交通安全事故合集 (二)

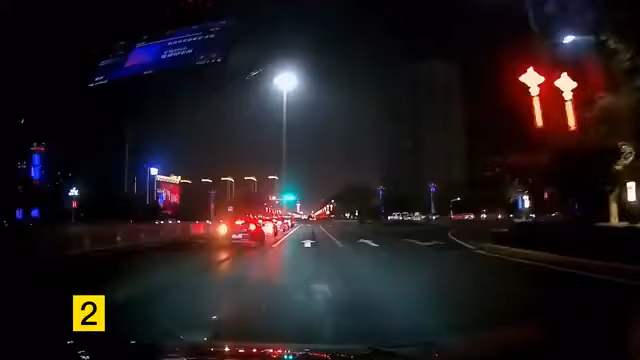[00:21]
视频车正常行驶前面是绿灯车主的速度并不快哎呦
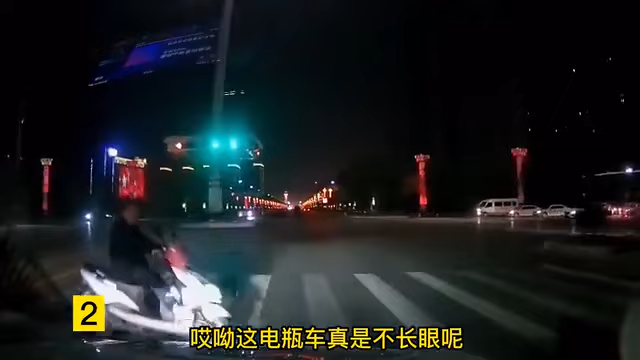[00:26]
这电瓶车真是不长眼呢不仅没有观察车辆还闯红灯我只能说车主真是太倒霉了
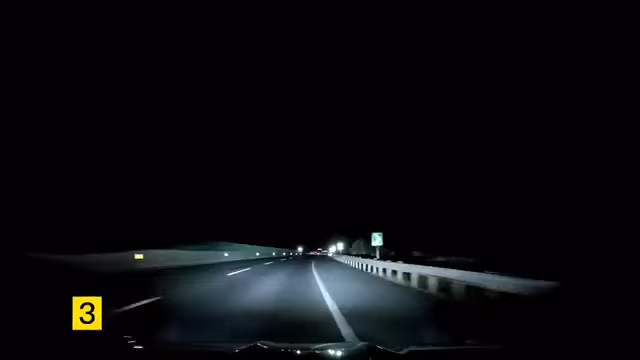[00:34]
开车一定不能疲劳驾驶啊尤其是在高速上幸好没有车辆不然后果不堪设想啊咱们正常行驶前面突然窜出一辆车我说大哥啊你出门是把眼睛忘加了吗真是服了你了不是我说兄弟你这不开远光灯能看见路